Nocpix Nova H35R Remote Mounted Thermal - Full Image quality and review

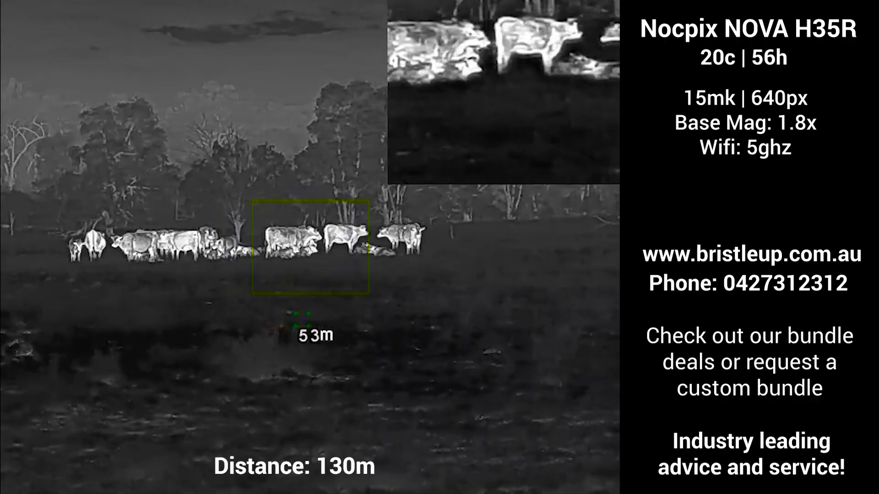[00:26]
The 1.8 base mag gives you a wide field of view, perfect for remote use, while digital image stabilisation keeps things steady.
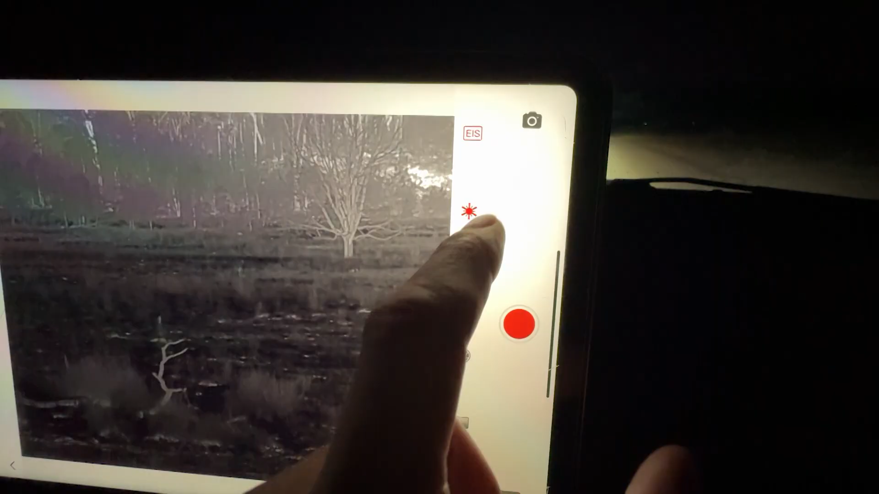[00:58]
laser, go full screen and record footage.
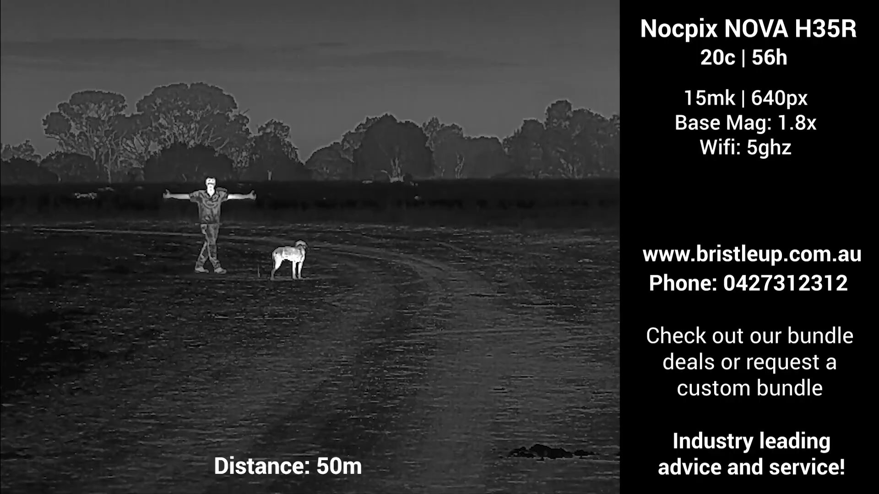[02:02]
Giving you a transparent view of how we do things across different product reviews. Now that we have taken a look at the closer distances, we will move out to a wider angle of the 100m, 200m and 300m marks.
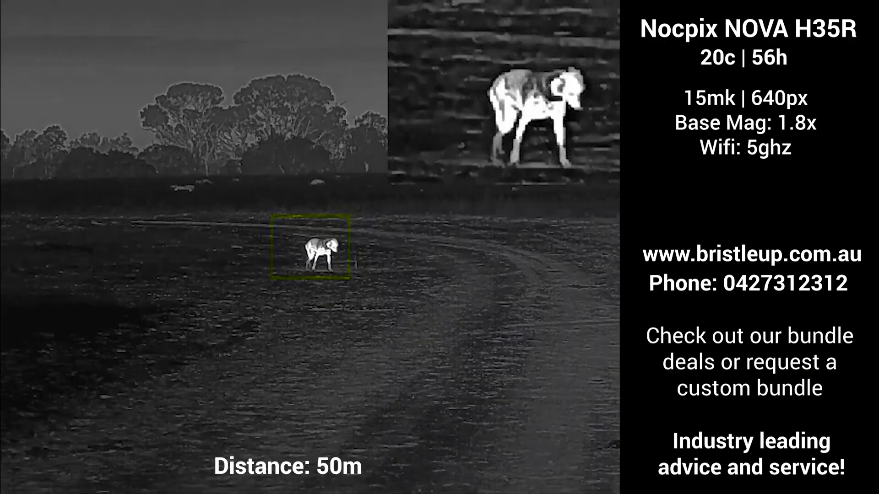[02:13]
Giving you an idea of what a human and a dog look like at these distances.
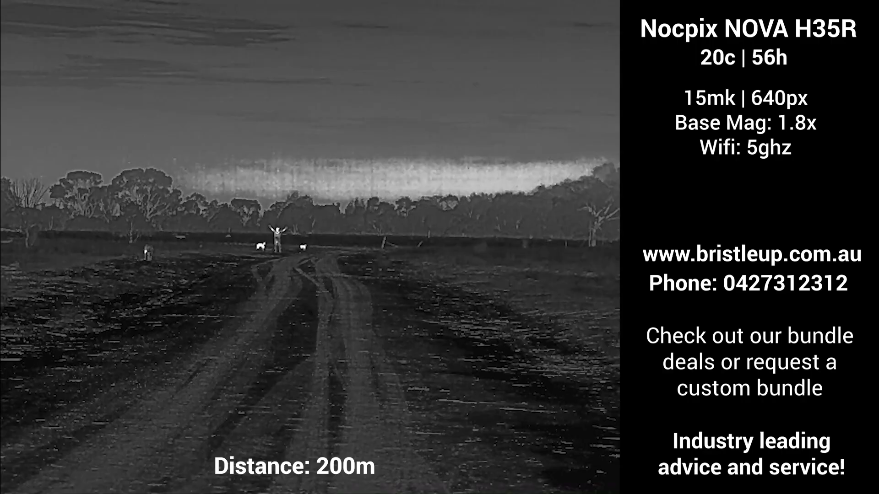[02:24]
I'm really looking forward to putting the Nova through its paces over the coming months. But if you want tailored advice, feel free to give us a ring. Focusing now on the 100m mark,
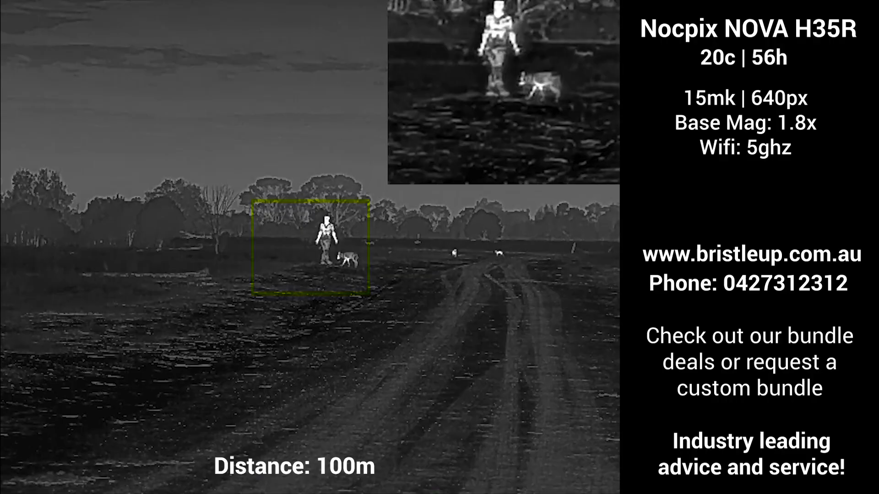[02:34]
you will see the Nova uses picture in picture mode to zoom in on your target. Rather than zooming in the entire screen.
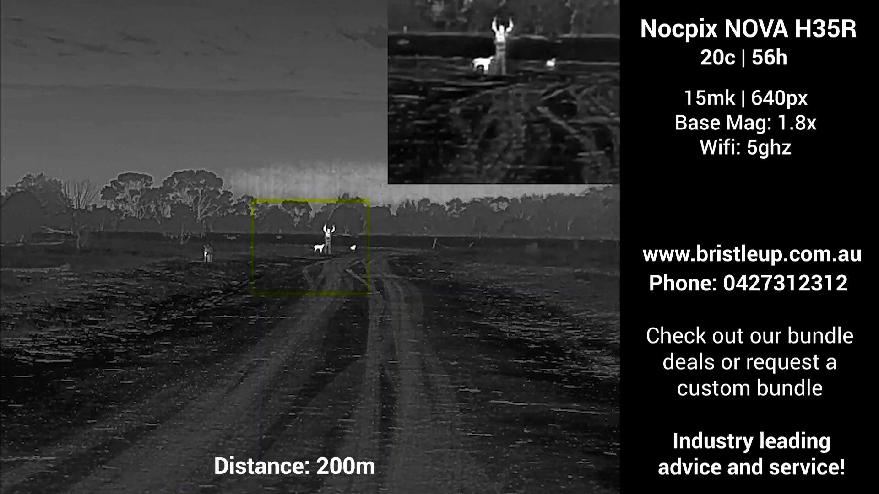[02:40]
I actually don't mind this, it allows you to zoom in while still being able to scan and see a wider field of view of the surrounding area.
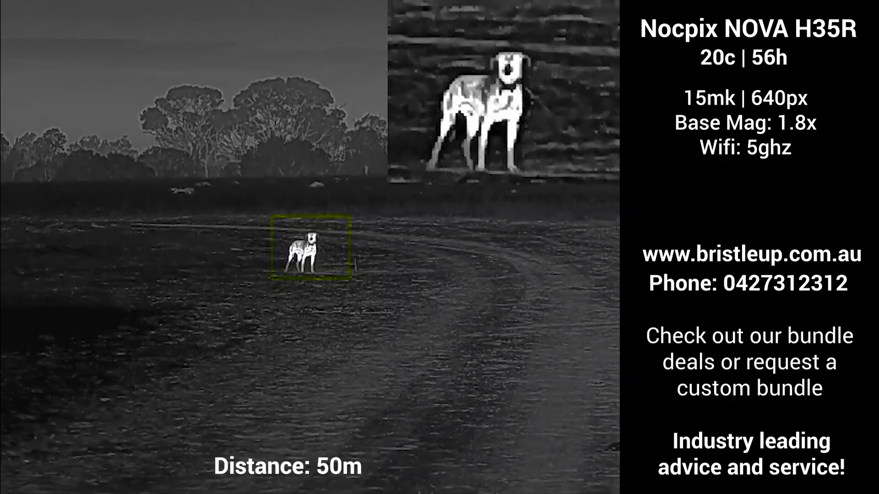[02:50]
Let's move back to the 50m mark now and take a look at the different colour palettes. Currently the Nova only has 4 standard palettes, with the main ones being black and white hot.
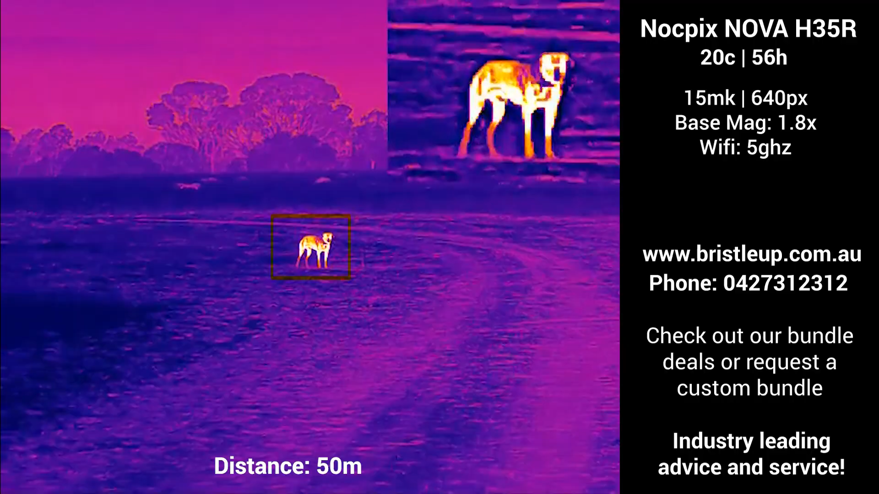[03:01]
Though I do hope we will see more in future firmware updates.
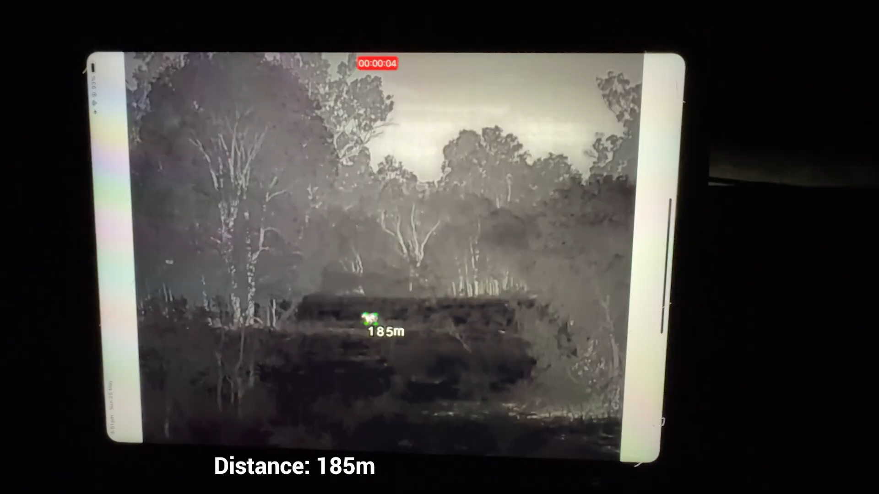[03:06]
Now that we have covered our basic image comparisons, let's take a look at some kangaroos,
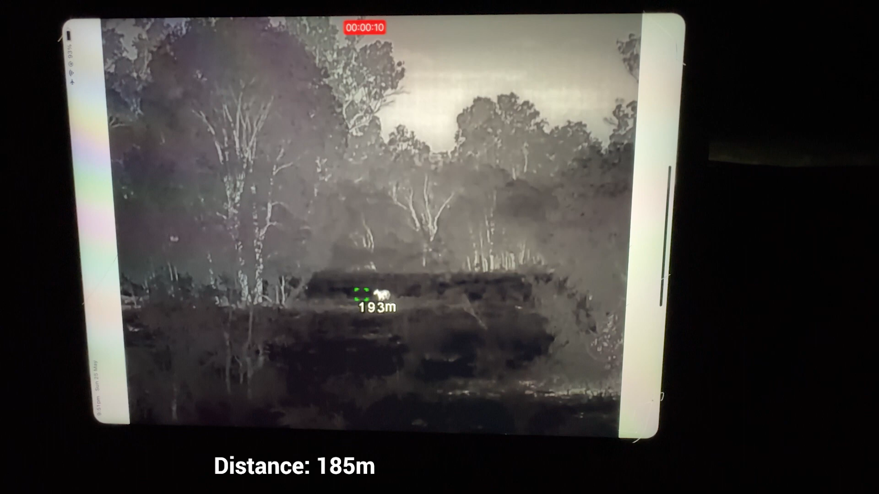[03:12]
wallabies and cows as they appear on the tablet over Wi-Fi.
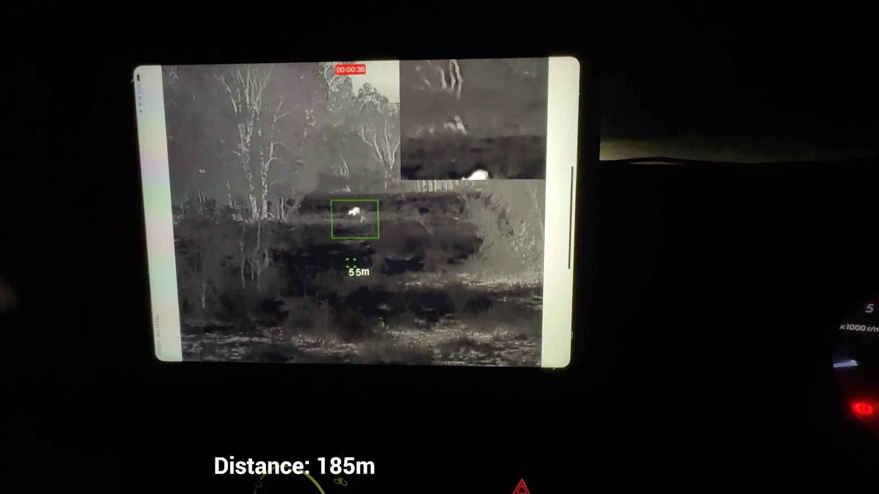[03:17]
The quality here from this little device at 185m is quite good as you can see.
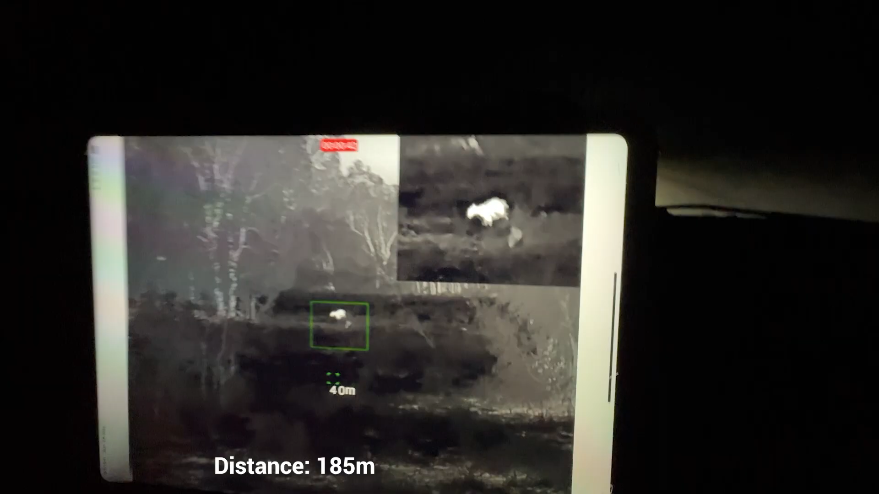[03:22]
You do have to move your range finder icon on the target to get a correct distance before dropping down to lock the zoom onto the target.
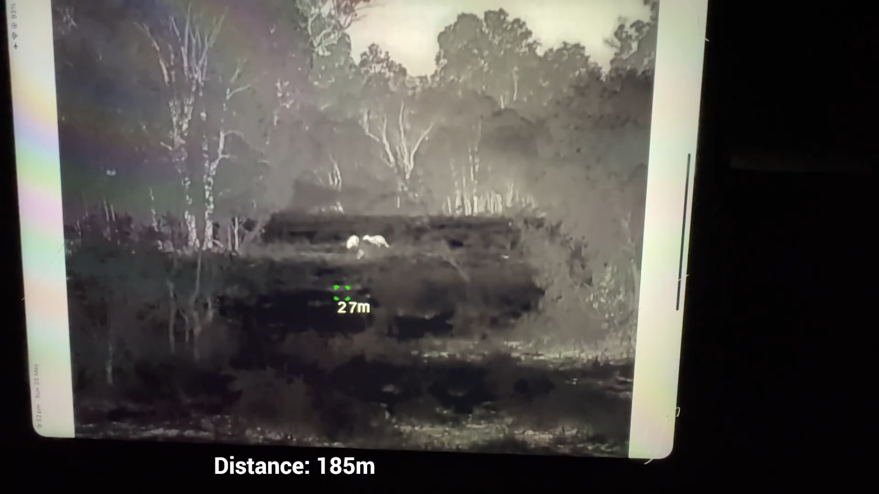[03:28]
But this is quite normal.
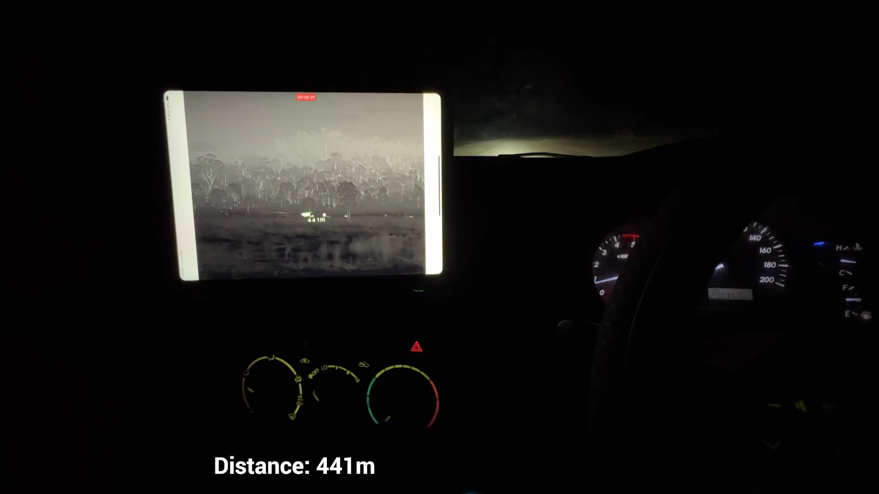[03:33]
Moving out to the 400m mark, now we take a look at some cattle.
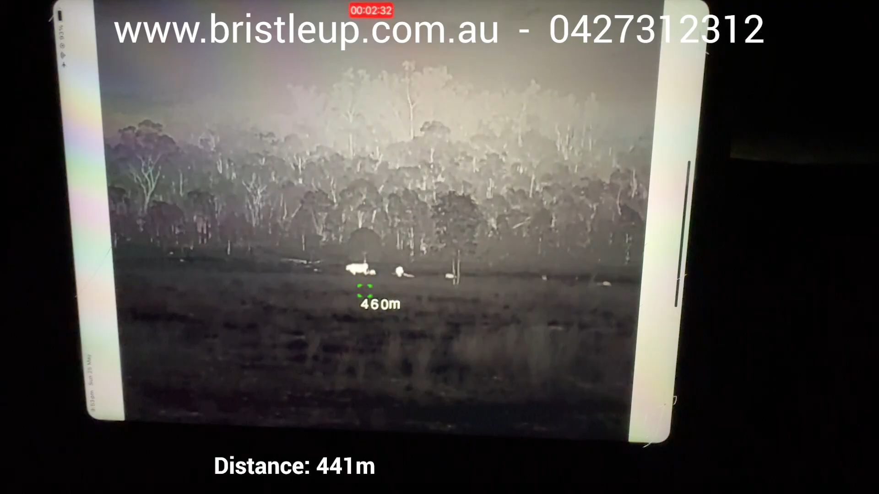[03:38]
The Nova is holding the shape quite well at this distance on larger animals.
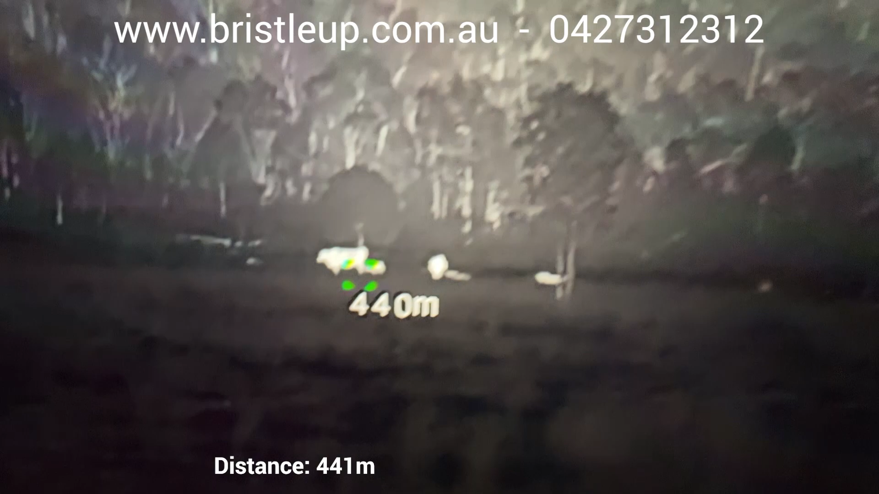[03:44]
For a small compact unit specifically designed for remote mounting, it's doing a great job. In a bit closer now, at 130m, we have some more cattle. And at this distance, we can start to see much more detail.
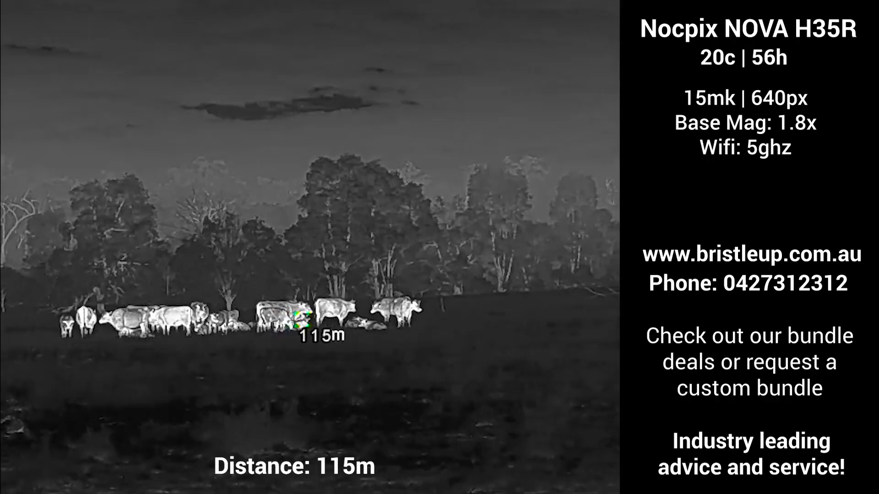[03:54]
Which is pretty bloody awesome.